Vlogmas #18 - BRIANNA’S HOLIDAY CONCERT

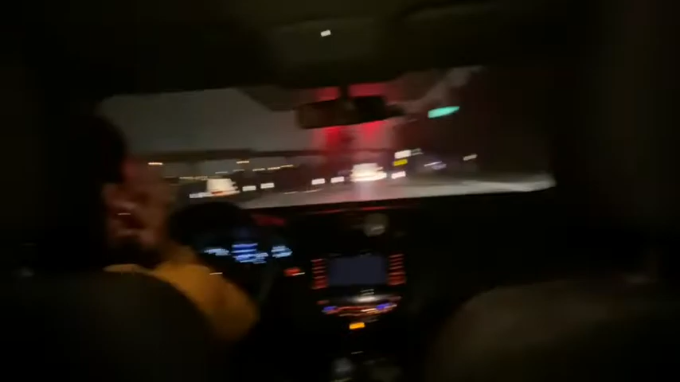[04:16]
The road has been closed, y'all. Oh my god, hold on. Road closed? How am I supposed to go home now?
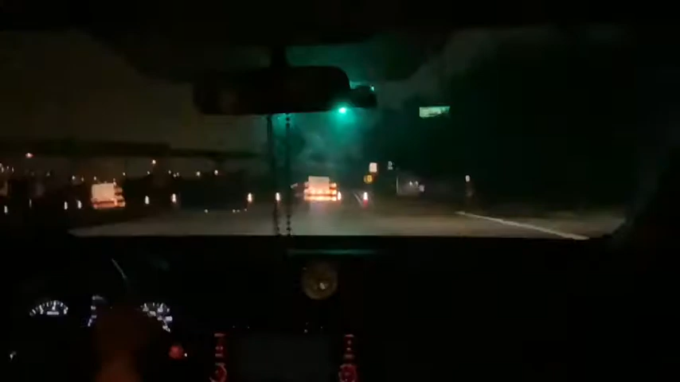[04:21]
I go back, go to the street after we went all the way here.